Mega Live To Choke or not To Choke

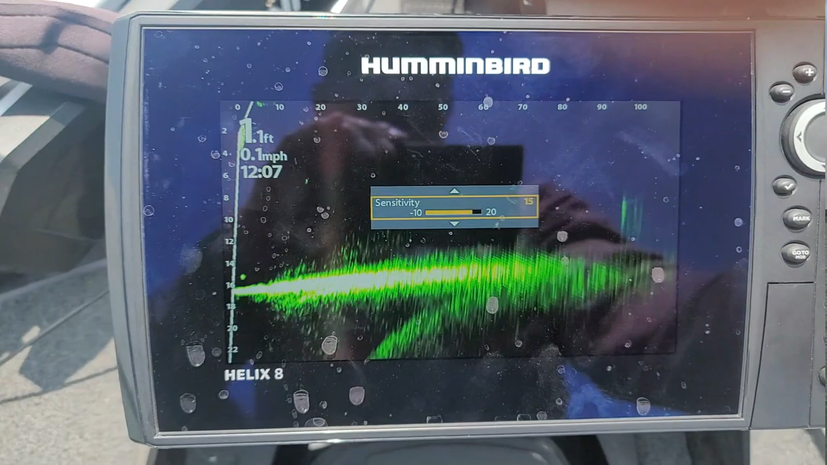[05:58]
On screen: depth 1.1 ft, speed 0.1 mph
You know, they don't have to choke. And look at contrast 1. Now, if you want to bump up the contrast, then, hey, go ahead.
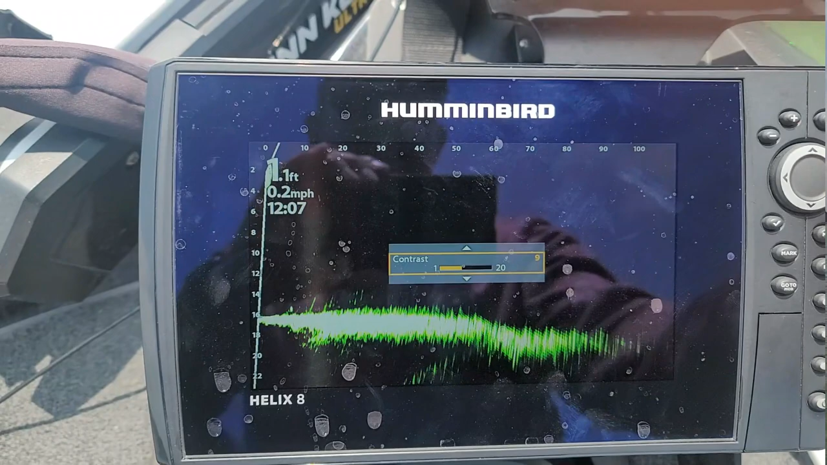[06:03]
On screen: speed 0.2 mph
You know, it makes the fish pop out a little bit more.
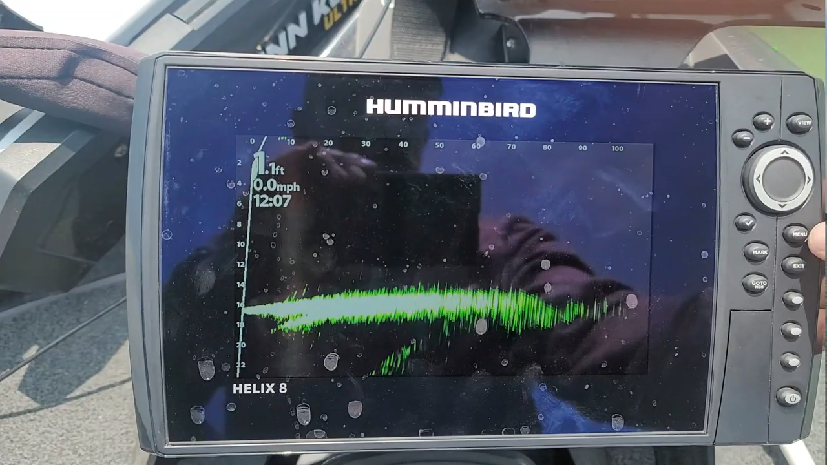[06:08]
On screen: speed 0.0 mph
The water is maybe like about 2, you can see visibility up to 2 feet, maybe, maybe.
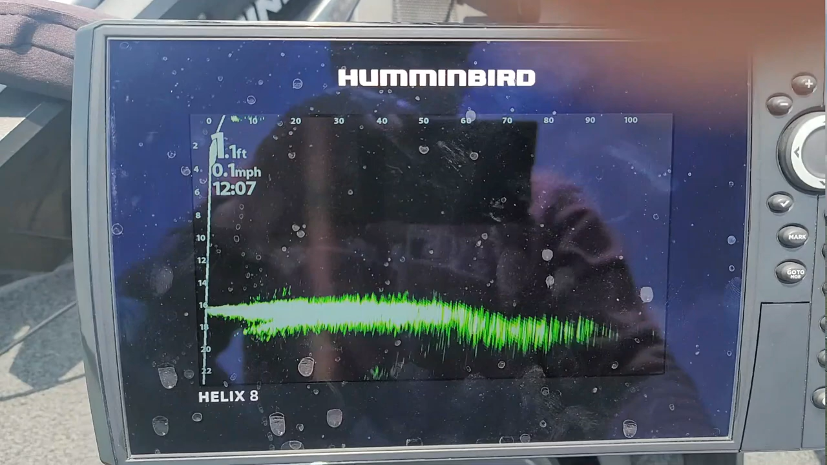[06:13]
On screen: speed 0.1 mph
And this, I'm in Lake Belton again. So that's how it looks.
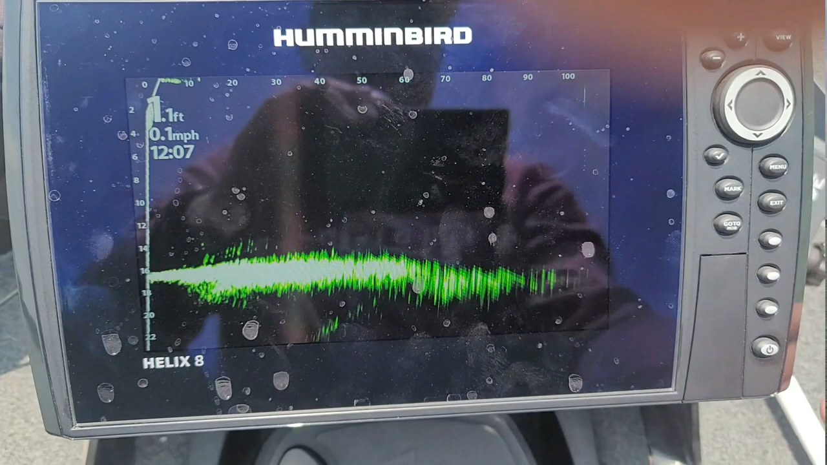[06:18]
On screen: speed 0.1 mph
You see how clean it looks? So you could actually go to 20 if you want.
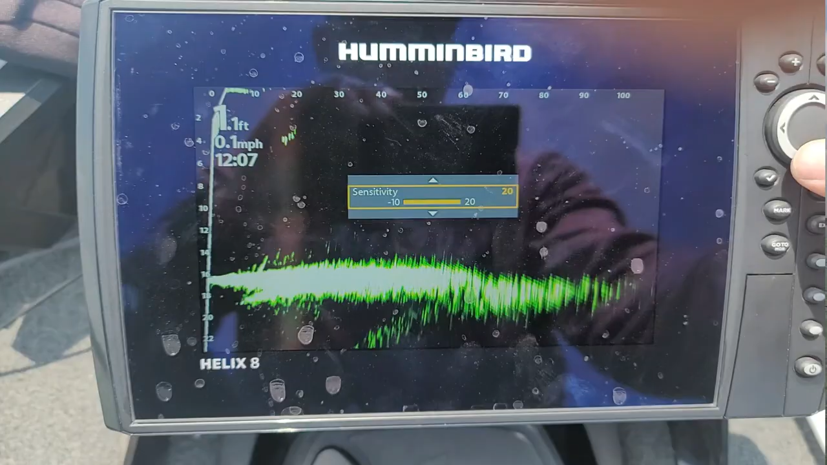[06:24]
On screen: speed 0.1 mph
Fish, little fish, right in front of the transducer.
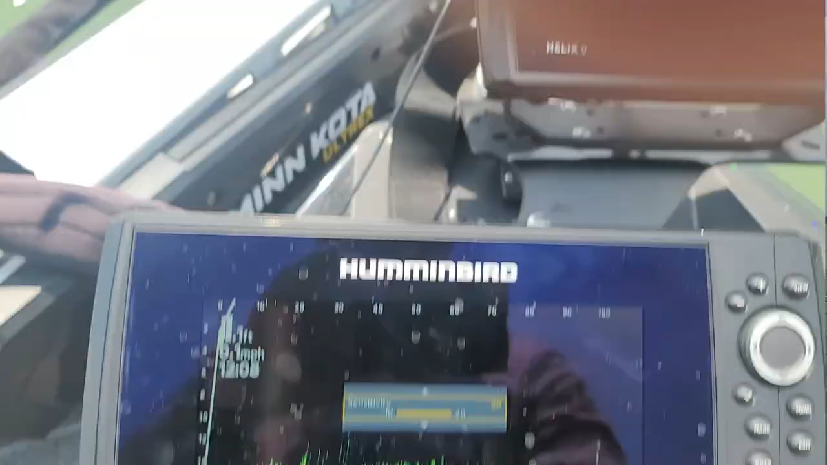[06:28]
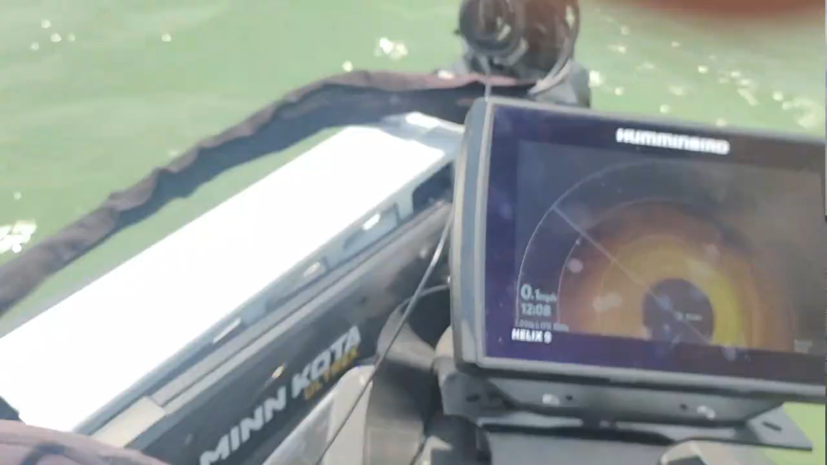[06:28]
You don't see them there.
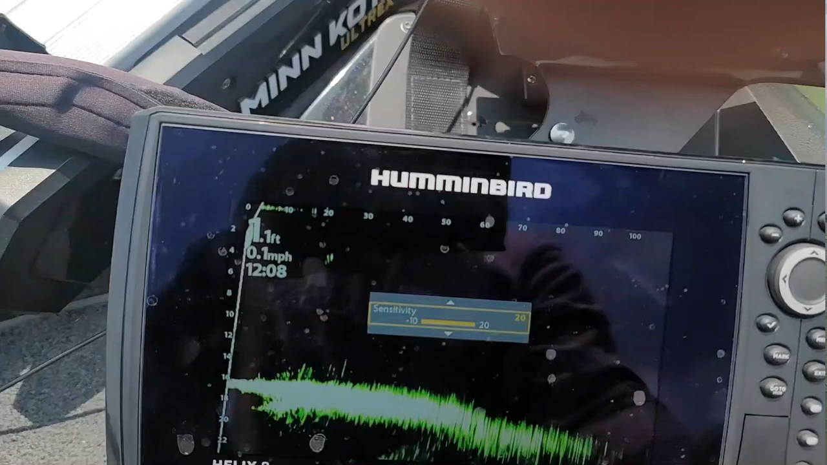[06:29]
On screen: speed 0.1 mph
So what I did was that I trolled around,
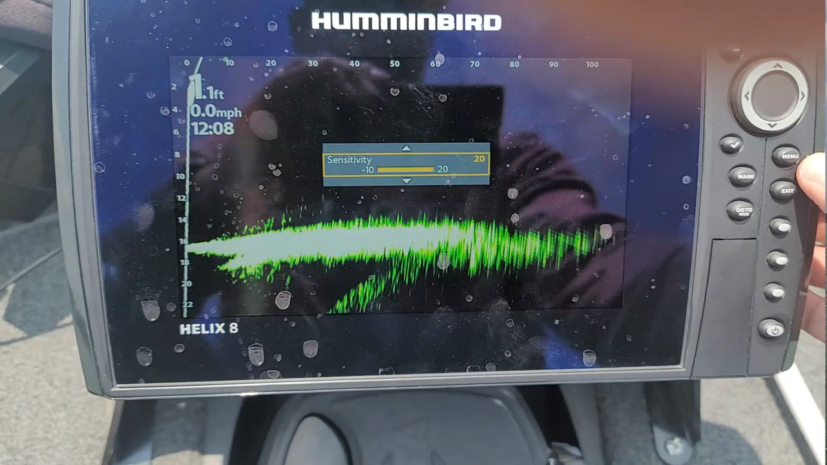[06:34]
On screen: speed 0.0 mph
I idled around, found some bait fish. I went, came to a drop off.
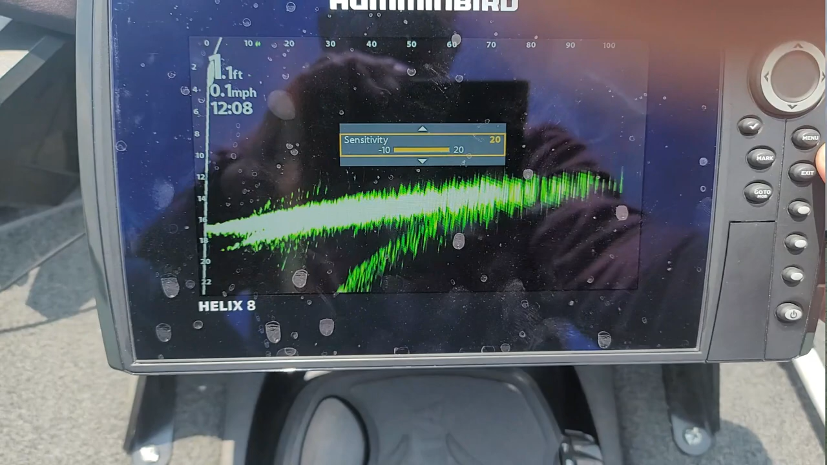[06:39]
On screen: depth 1.1 ft, speed 0.1 mph
You know, the water's low, it's 4.5 feet low. So my drop off is right at the edge of a sandbar.
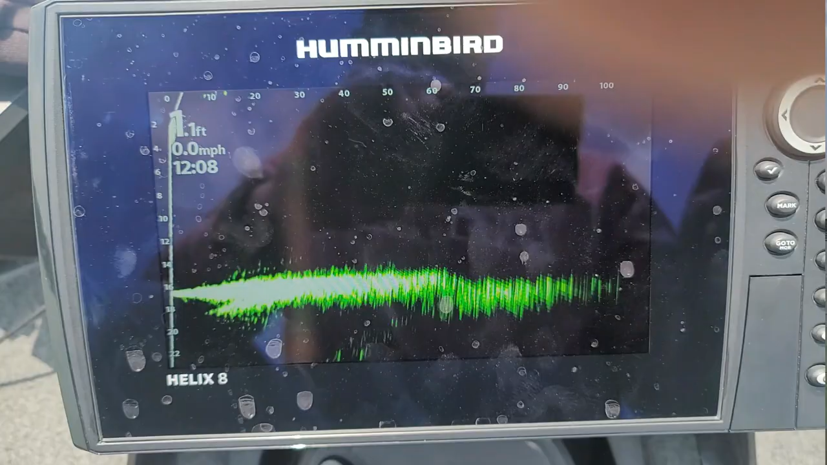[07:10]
On screen: speed 0.0 mph
Okay, and like I said, here's my settings for the Mega 360.
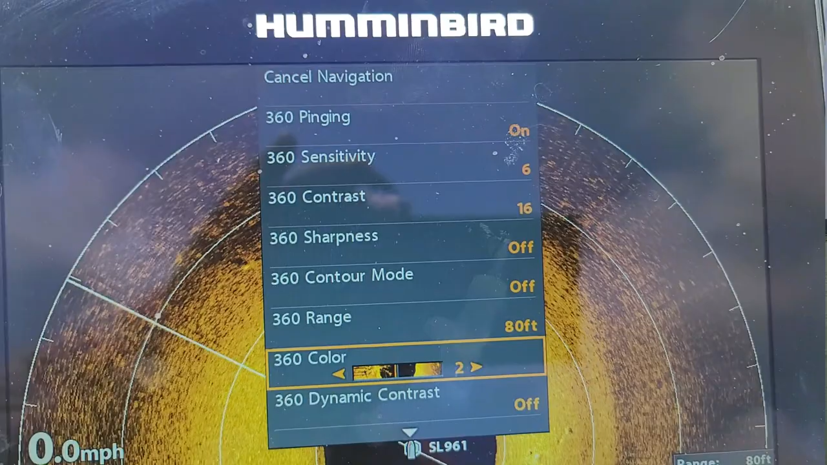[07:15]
On screen: speed 0.0 mph
Okay, hopefully that works for everybody.